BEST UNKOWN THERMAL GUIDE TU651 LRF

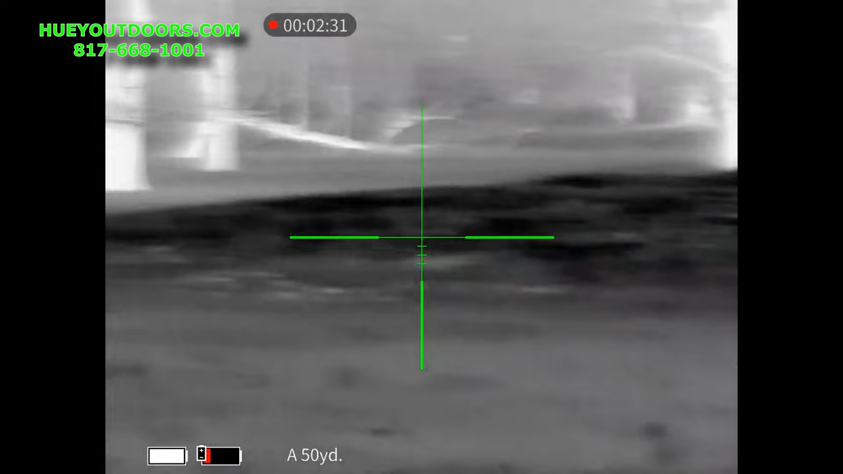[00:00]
in this video we use possibly the best bang for the buck thermal that
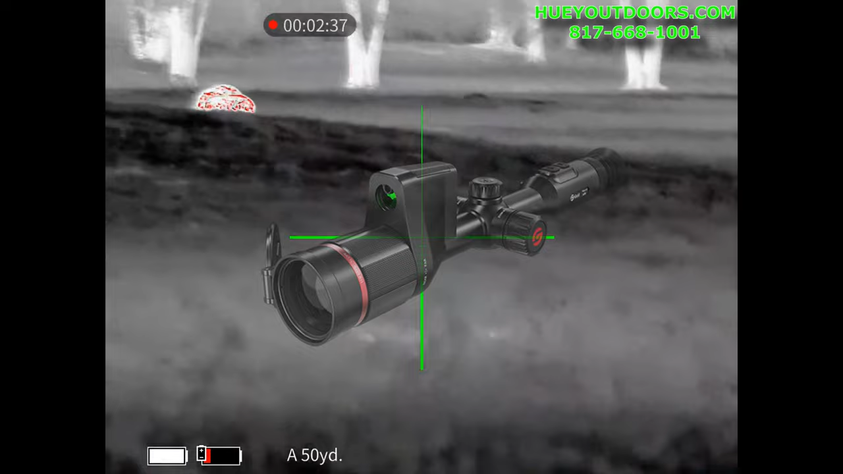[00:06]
you've never heard of before the guide tu-651 for the laser rangefinder
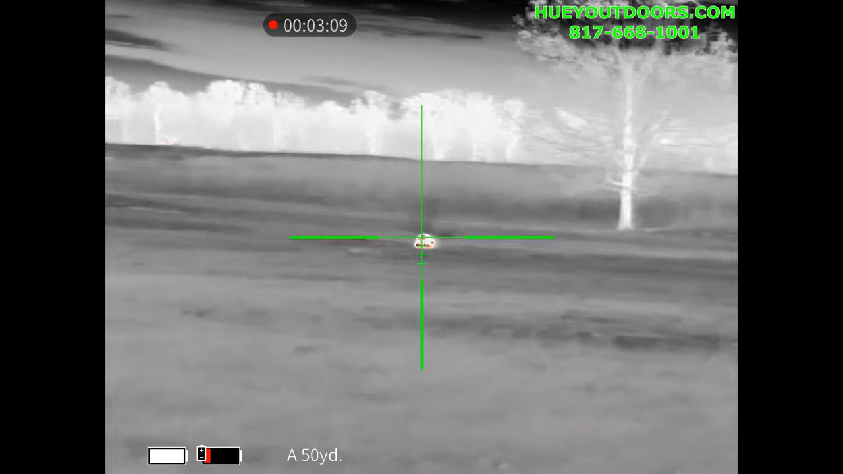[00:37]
welcome back everybody what you're looking at here is the guide tu-651 lrf